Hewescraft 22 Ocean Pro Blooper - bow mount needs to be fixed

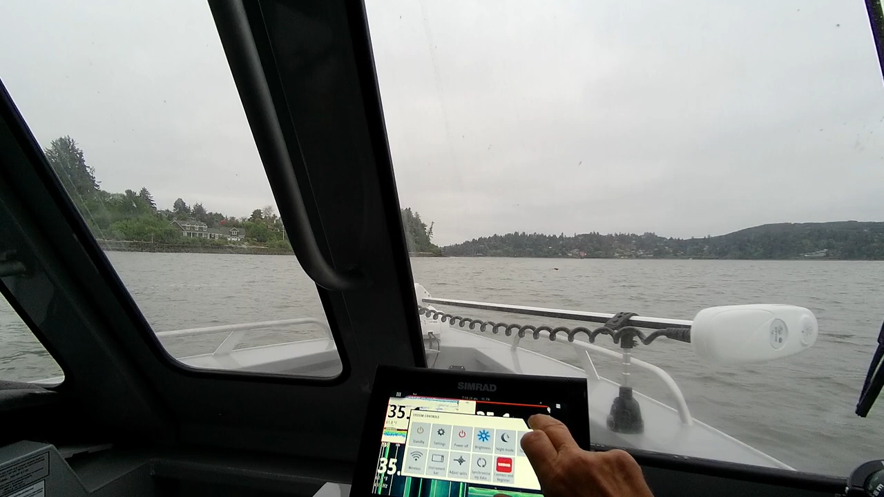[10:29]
And see, then you get more room on your displays. Then you can adjust the size split, too, like going into here. If I want to go adjust size split, see, I can cut this to any size I want. And then just hit save. So that's probably where I would leave this one, because those numbers are pretty big. And I don't know if I can get out of that or not. But how to add one, you probably know. Just hit the plus.
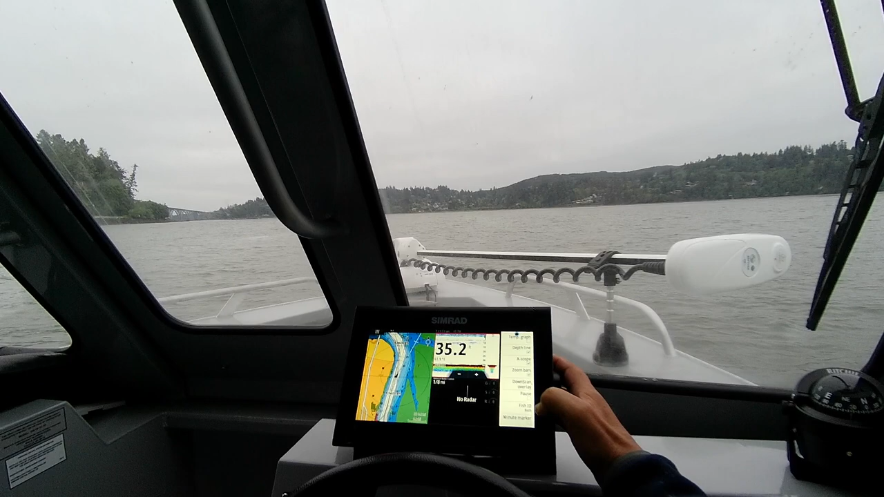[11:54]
And then I'm just going to make sure that that... More options. Down, scan, overlay. You have sea fish ID boat. So that means you're going to get the arch. You're going to get the fish. And you're going to get the depth.
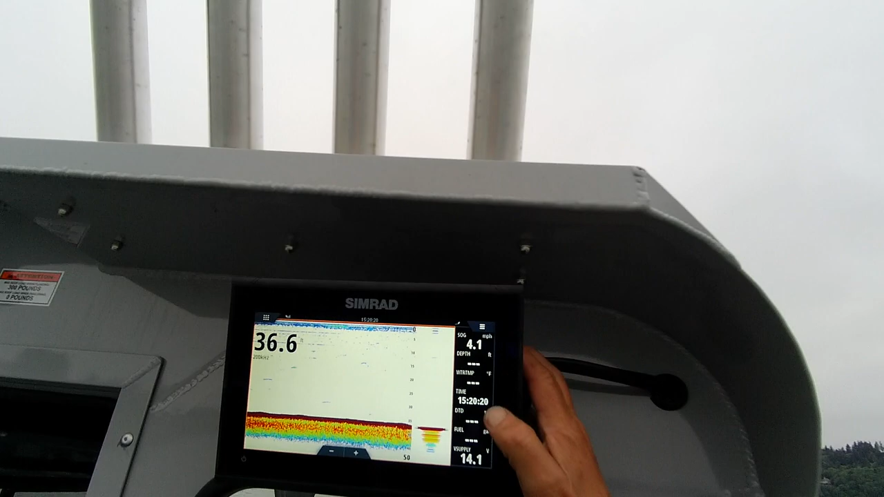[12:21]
On screen: speed 4.1 mph
So I'm going to go into here. I'm going to hit this button. Two more options.
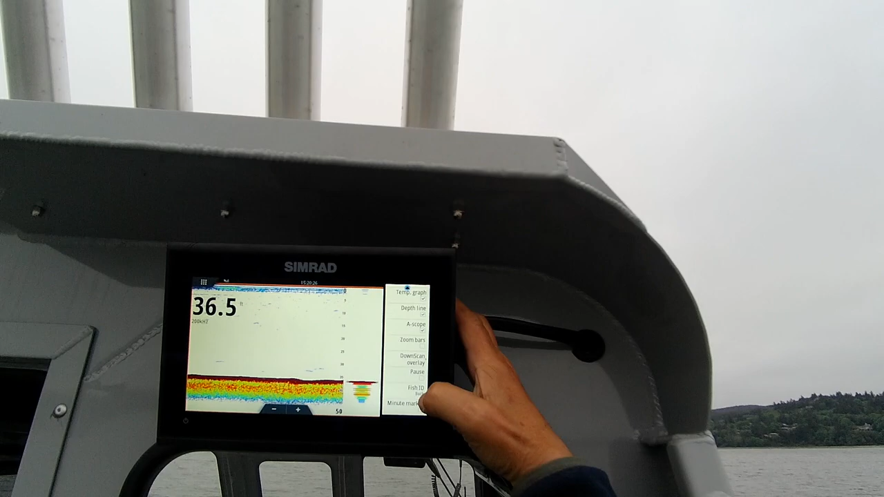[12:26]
Fish ID boat. See, so there isn't really fish.
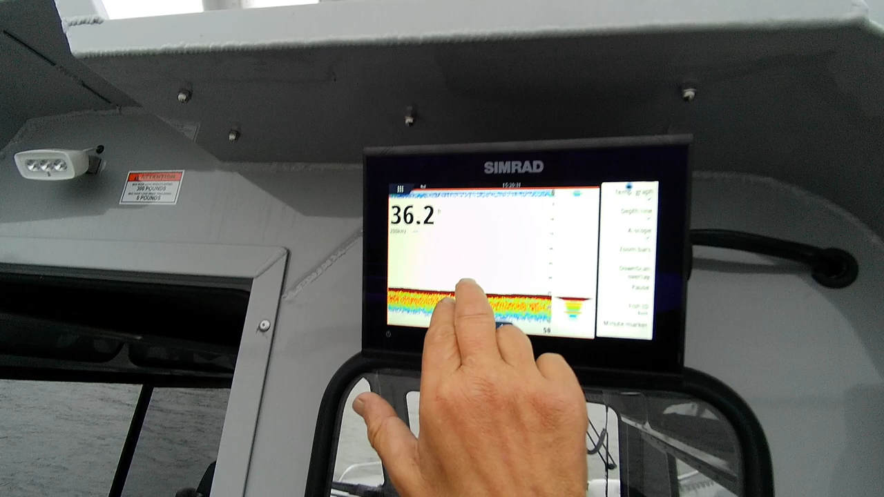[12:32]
So you're not going to see a fish right there. That's just noise. Okay. And then the same thing I set back here for you.
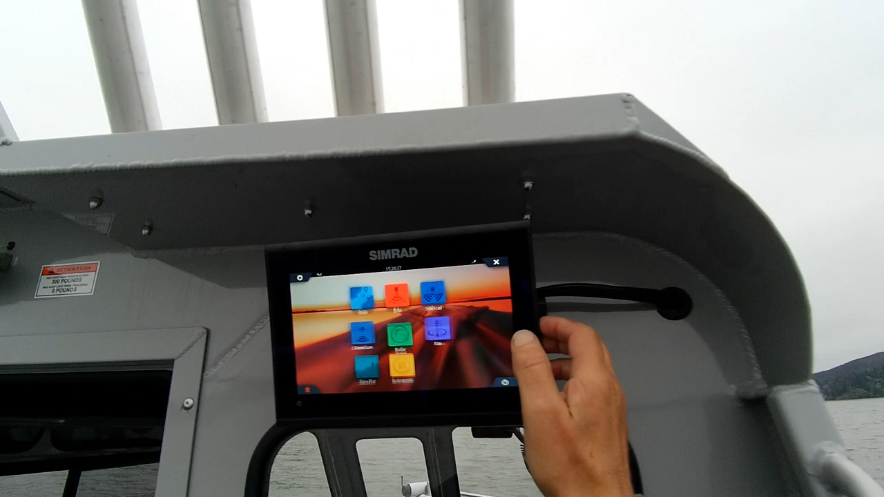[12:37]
I set you the same screen over here. There's some fish down here.
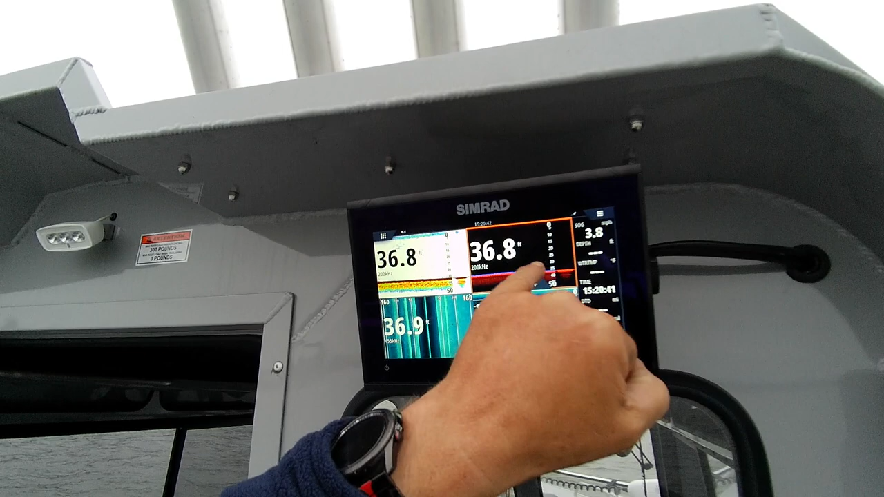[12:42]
And these are more sensitive. See how it says 200. This is a sonar.
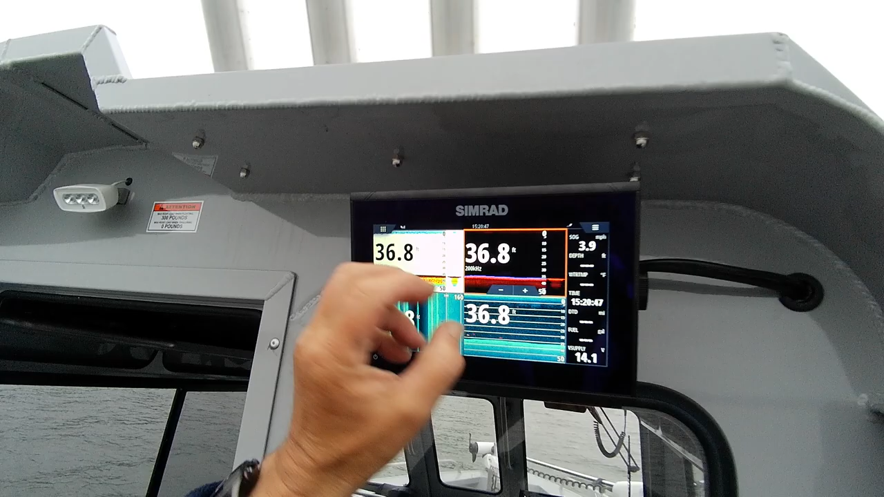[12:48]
But I just put it on this where it has no surface noise. And all you see is a symbol.
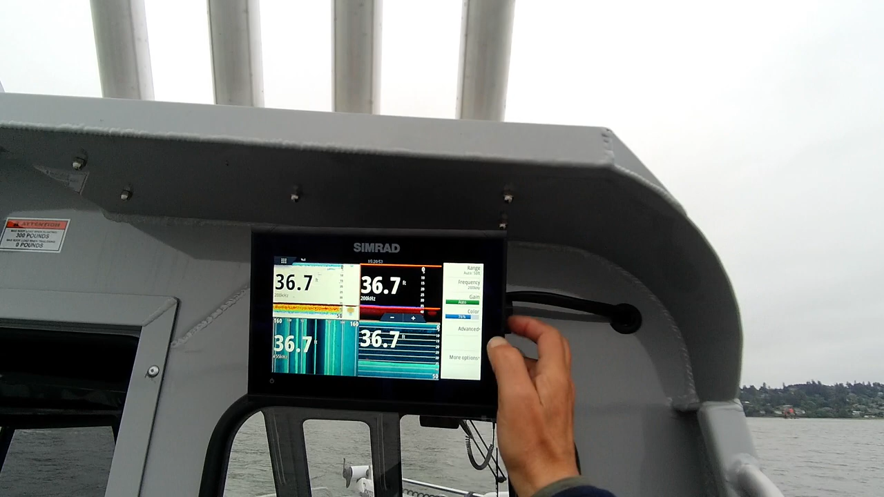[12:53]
Which I can hit here and cross-check it. Symbol right here.
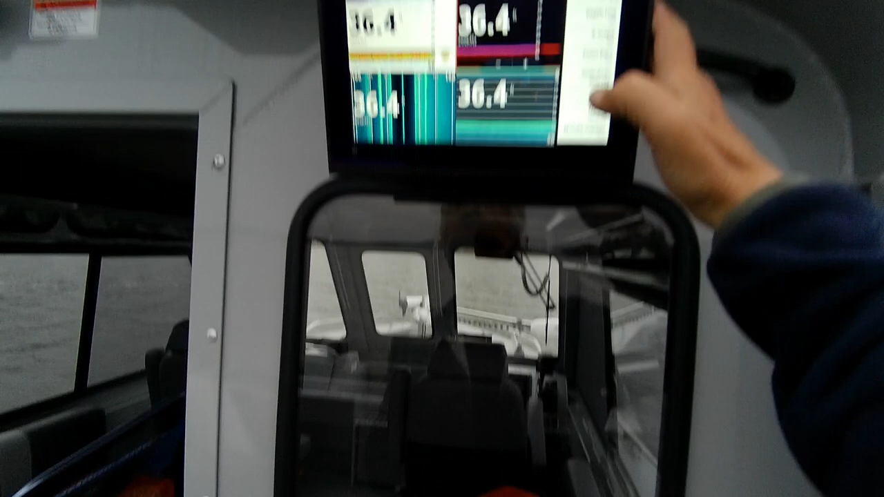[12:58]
So that's what probably was your problem before.
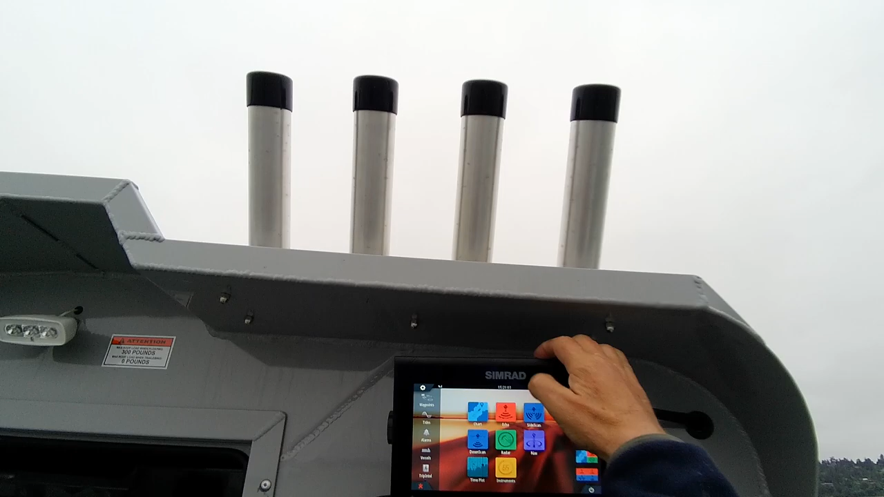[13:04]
Down scan. Yep. That's working good. Side scan.
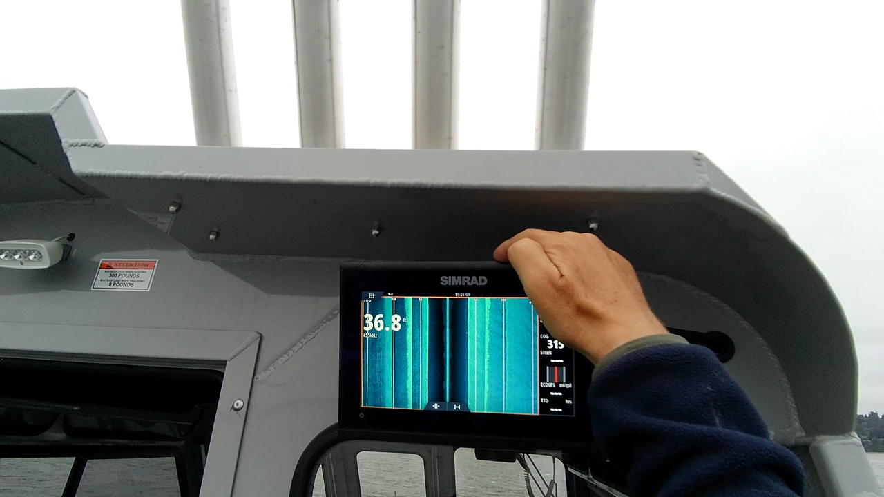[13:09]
And go into menu. Left and right. Good enough. 455.
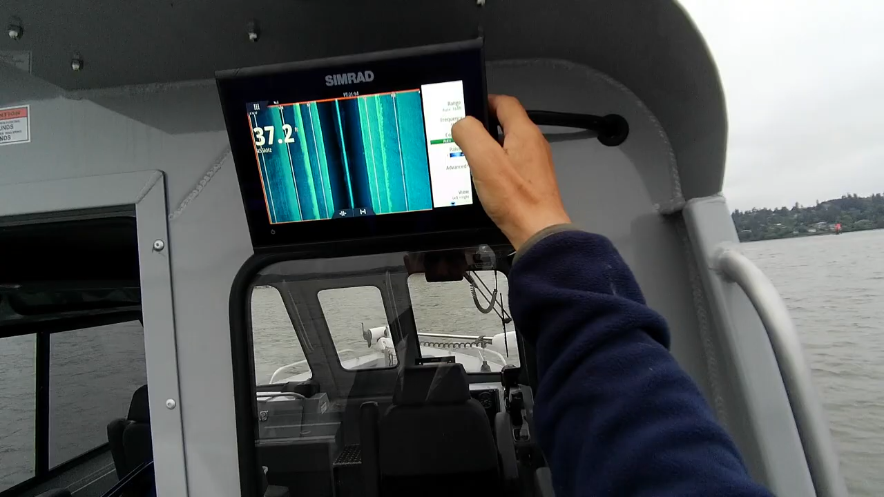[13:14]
That's what you want. If you had this set at 800 kilohertz in here, you wouldn't see any fish.
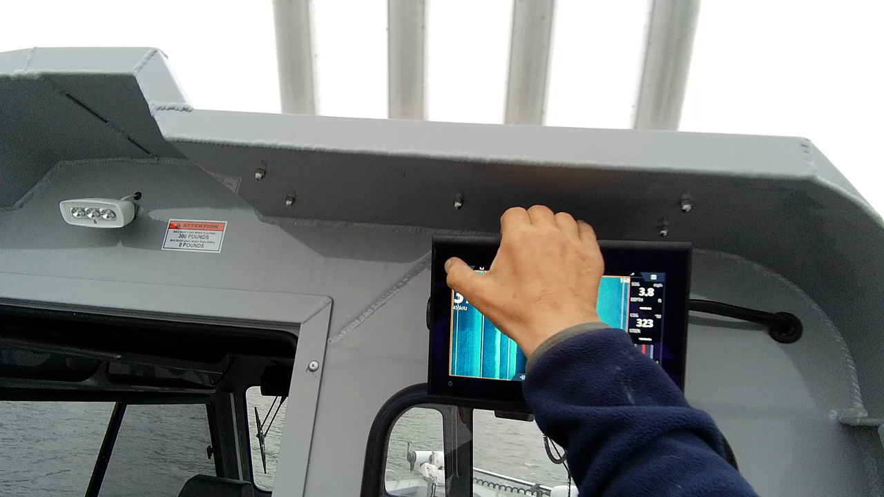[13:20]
Just to let you know. And then again, to get you a combo. I'll put charts.